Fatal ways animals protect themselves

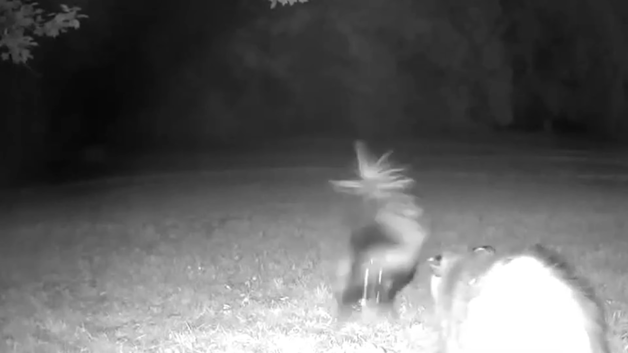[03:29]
They can spray a stinky liquid from their bottoms when they're scared.